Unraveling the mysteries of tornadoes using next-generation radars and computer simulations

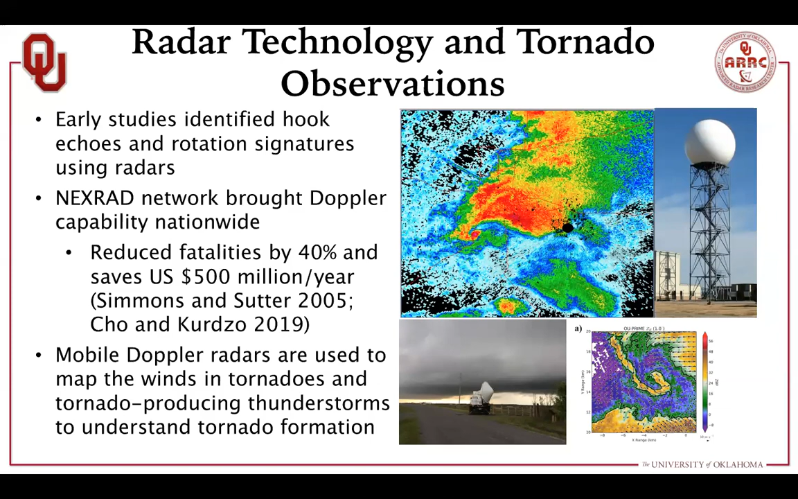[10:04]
And mobile radars are very helpful for mapping the winds in the tornado as well as the winds that surround or within the thunderstorm that we can better understand tornado formation by seeing how the storm changes leading up to tornado formation. So one of the key limitations of current radar technology is the NEXRAD radar requires five minutes to scan a storm.
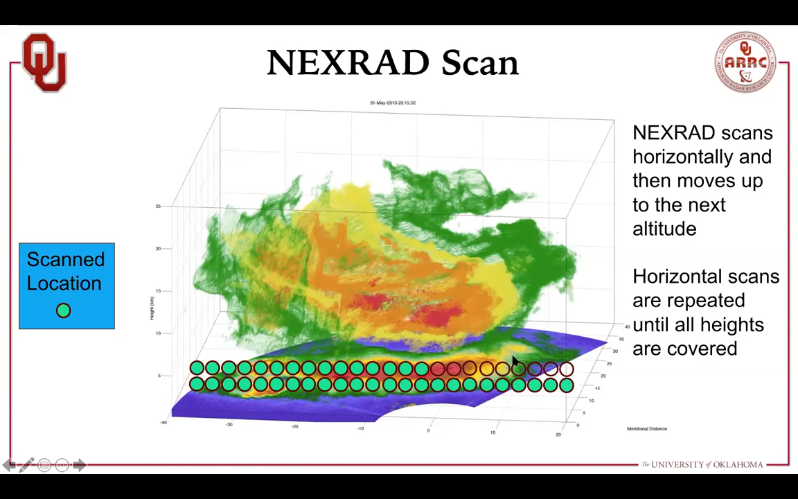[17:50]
and then it's going to go up to the next height and start scanning across. So then it does this as it goes through multiple elevation angles. This takes about five minutes to do. Whereas a radar like the air collects data an entire vertical column all at once and then just scans one time across.
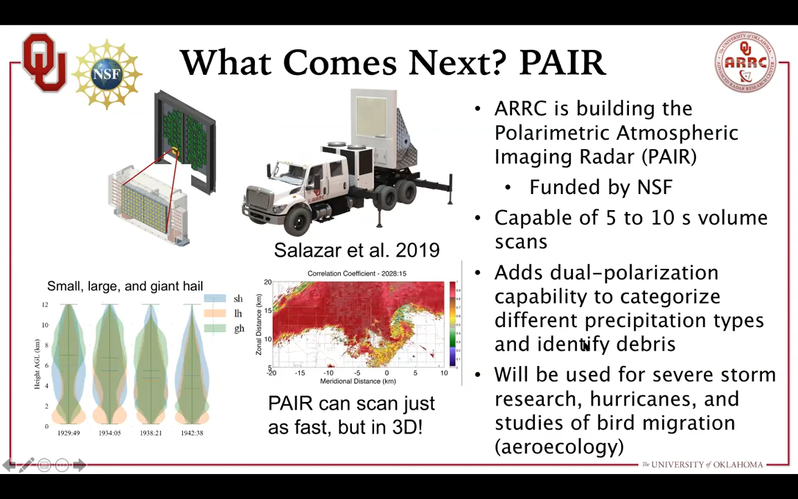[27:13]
We'll also be able to see the three-dimensional distribution of tornado debris here in this image that's shown in some of these, or the areas where there's the yellow colors. And in a broad sense, this radar will be used for severe weather research, tropical cyclones, even studies of bird migration, all of which will benefit from being able to scan really quickly.